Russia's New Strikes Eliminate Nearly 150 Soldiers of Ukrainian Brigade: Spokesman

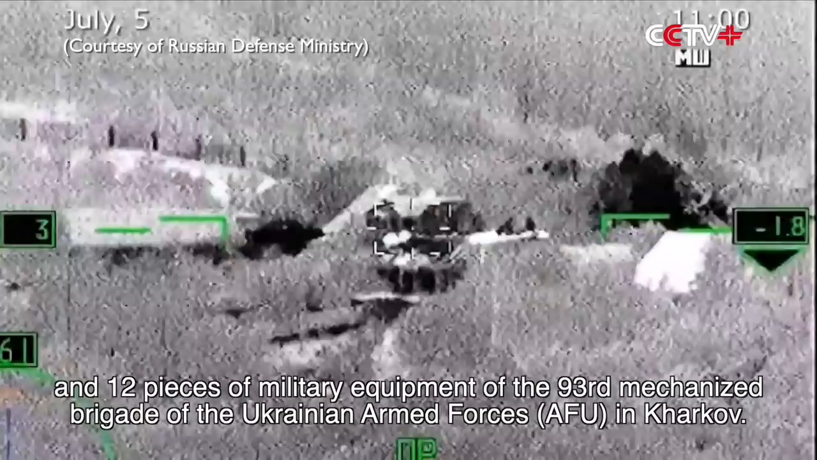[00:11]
pieces of military equipment of the 93rd Mechanized Brigade of Ukrainian armed forces in Kharkov.
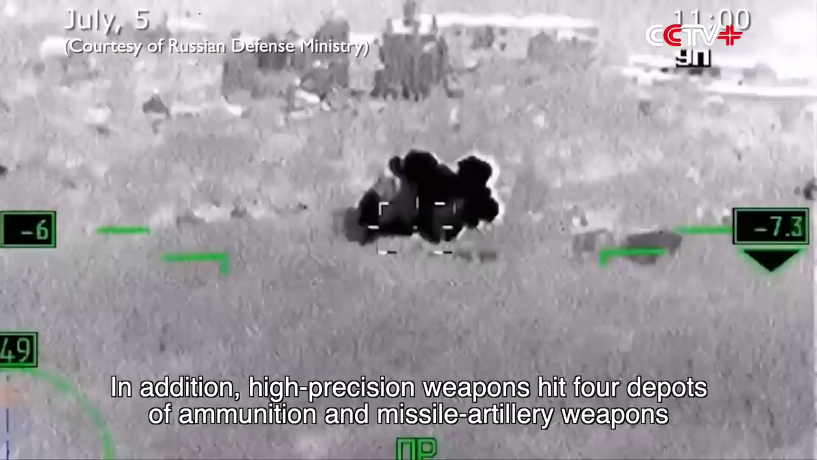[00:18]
In addition, high precision weapons have hit four depots of ammunition and missile artillery weapons near Krasnoye in Kharkov region,